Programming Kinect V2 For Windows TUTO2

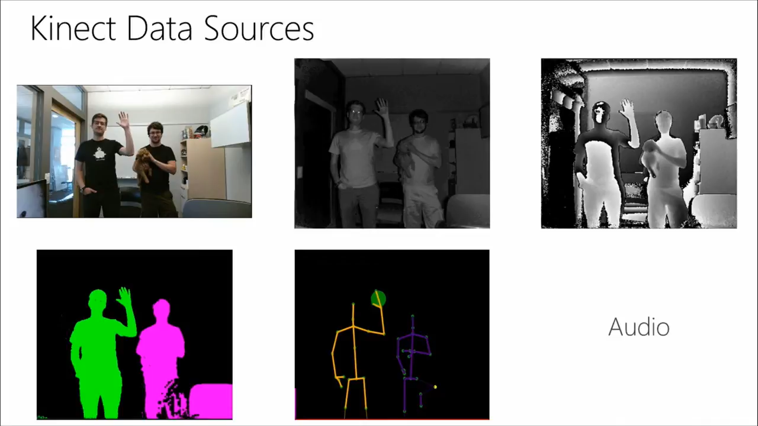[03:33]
Next up is skeleton. More details later, but it's a 25 joint skeleton per person, along with interesting hand states and a few other neat details. And finally, I don't have a great visualization for audio, but we also have the audio with a multi-mic array, sound source localization, all that cool stuff. So, let's do a very brief demo and show you what all these data feeds look like live.
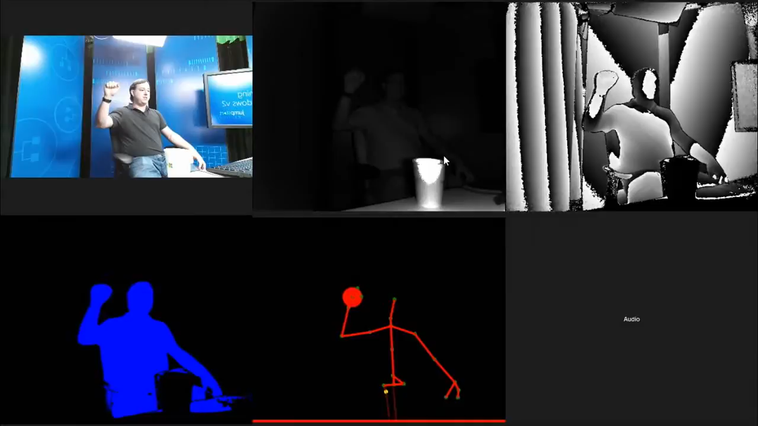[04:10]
skeletal tracking, hand tracking, and all that neat stuff. And we're going to show you how to use this data in your application directly a little later on.